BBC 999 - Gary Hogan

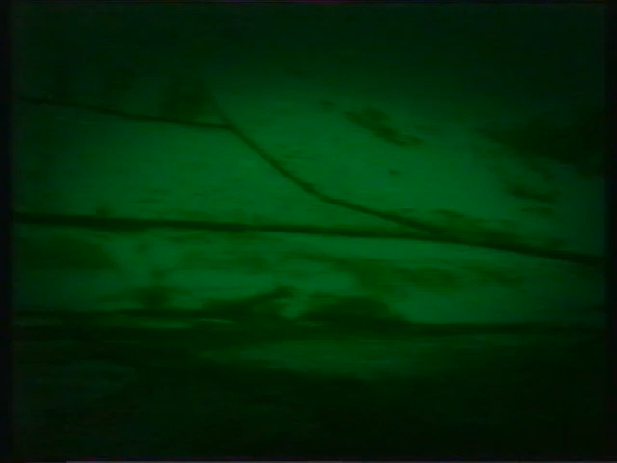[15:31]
Still a good visual down the back. Roger. At this stage, we were flying at about 40 feet.